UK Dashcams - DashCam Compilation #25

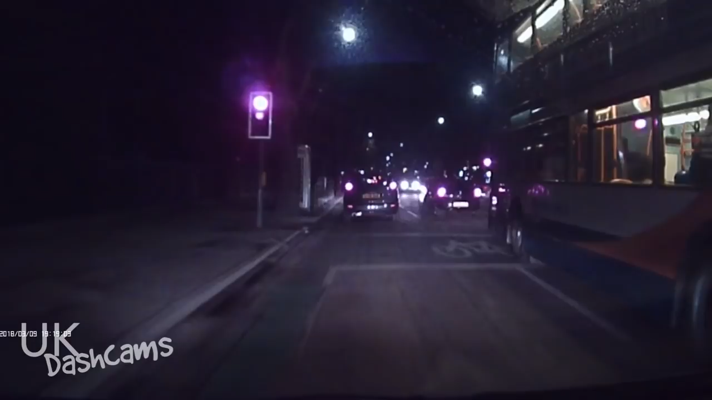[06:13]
Ooh, that was a hard red, Mr. Bus.
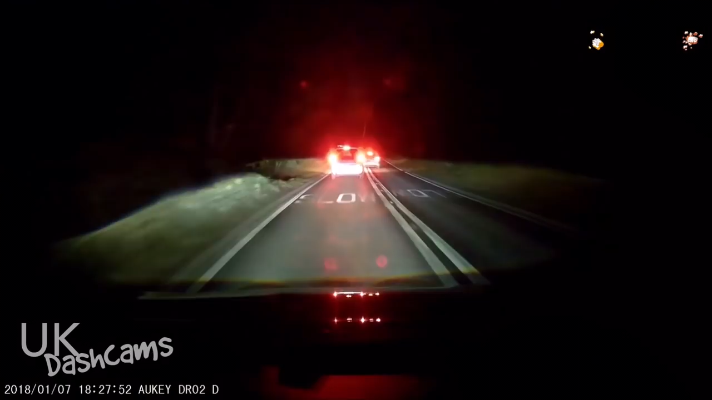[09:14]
was thinking, why the hell is my light coming on saying there's someone overtaking? But no, there was someone overtaking.